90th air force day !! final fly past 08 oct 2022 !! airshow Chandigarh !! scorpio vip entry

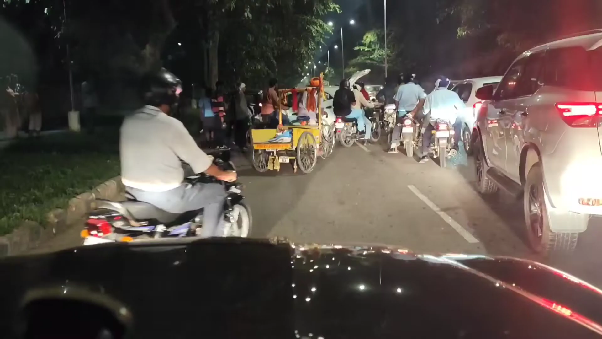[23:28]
ऐसा भी हो जाता है भाई, वैसे मैंने फर्स्ट टाइम देखा है कि किसी गाड़ी में एक्सीडेंट हुआ एकदम से, यहाँ पर चंडीगढ़ में आज तक नहीं देखा।